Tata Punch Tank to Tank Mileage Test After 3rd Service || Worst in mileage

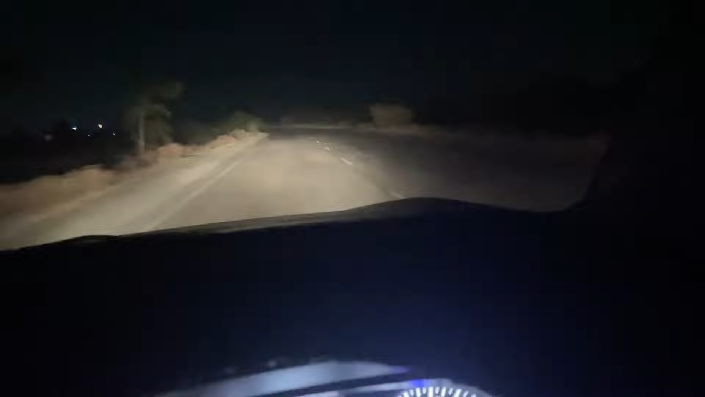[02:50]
गाड़ी नहीं है तो मैं बंच की लाइट यह दिखा रहा हूं किस तरह से पढ़ती है काफी सफीशेंट लाइट है कितना इस सच कोई प्र
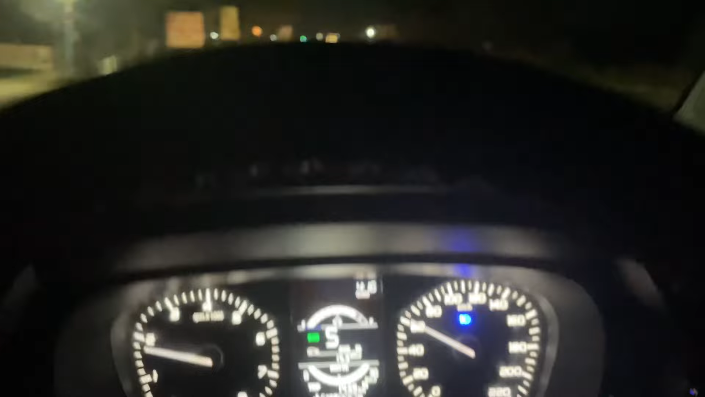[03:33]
त इतना माइनर चीजे तो होगी तो कि यह पर रिदम है इसमें आपको नॉर्मल बल्ब मिलते हैं प्रोजेक्ट
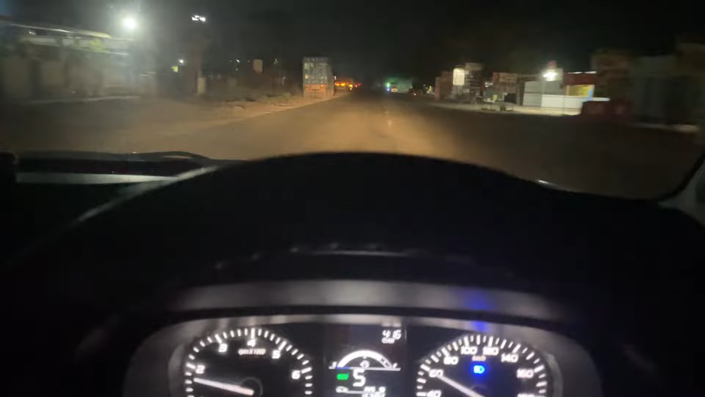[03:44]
लैम नहीं मिलते हैं है लोजन बल्ब है उसके इसाब से काफी अच्छी लाइट है वही ऐसे प्रॉब्लम नहीं आ रहा है हाँ मेरे को अगर सेटी में जाता